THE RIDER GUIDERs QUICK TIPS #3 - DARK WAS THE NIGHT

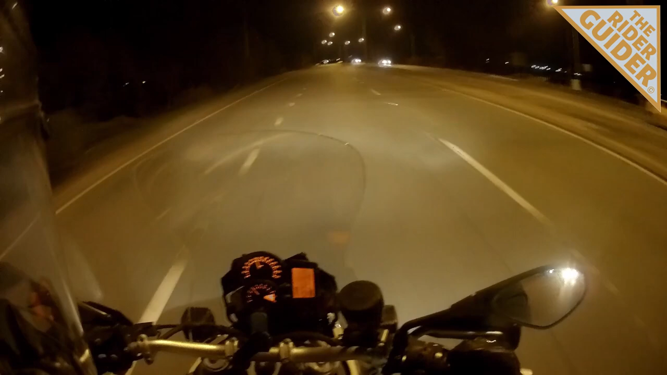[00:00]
it's getting dark look at these here now this has gone very dark and because of that
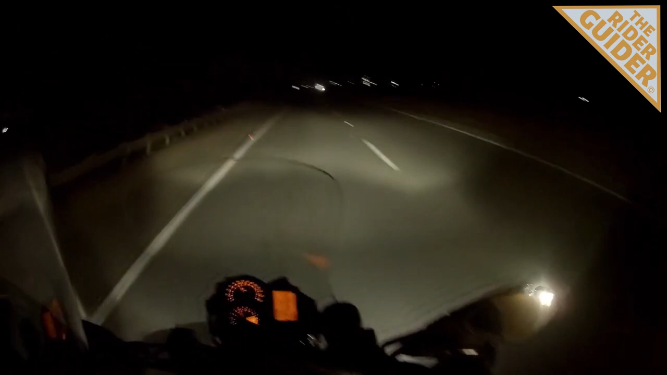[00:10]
i've got my high beam now there is an option here if you've got not the greatest headlight you could slow down watch this so if i slow down i ain't got the greatest headlight and i don't want to hit the high beam i've got a car on my shoulder i'll use these headlights to brighten my way and i get a bit more of a view of the road then after racing he's like he's lit the way for me a little bit there made it a bit safer if